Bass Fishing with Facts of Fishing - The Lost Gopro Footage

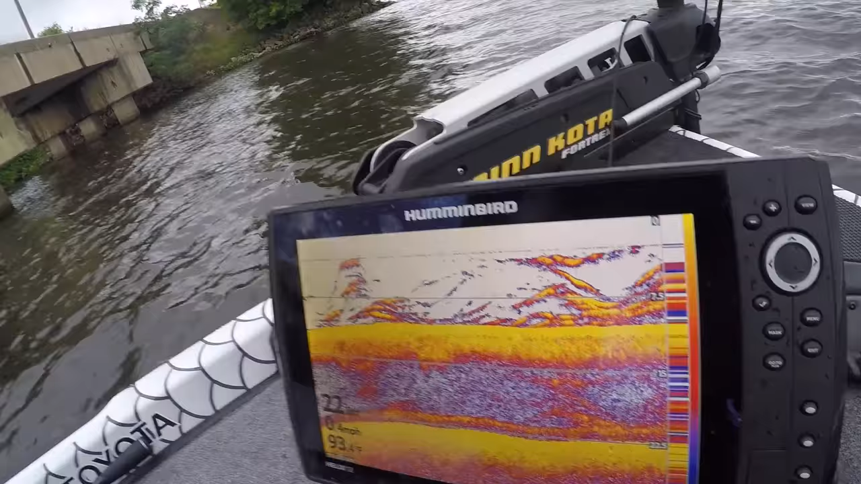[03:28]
That's, uh, it's just a bunch of squiggly lines right there. They're actually bass. Lasagna is very tasty.